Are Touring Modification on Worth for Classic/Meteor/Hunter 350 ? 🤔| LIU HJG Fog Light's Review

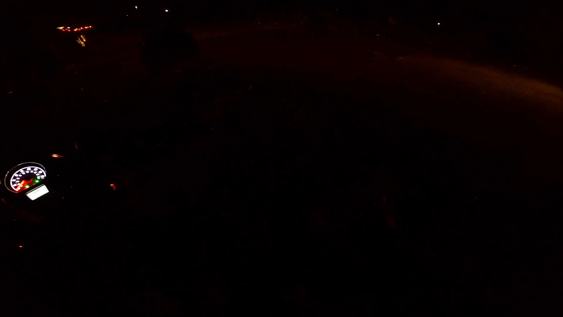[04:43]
देख लो, कोई लाइट वाइट कुछ भी नहीं है यहाँ पे। और ये रहा जादू, टटना है। सो गाइस, कुछ ऐसी विजिबिलिटी आ रही है अपने फॉग लैंप्स की,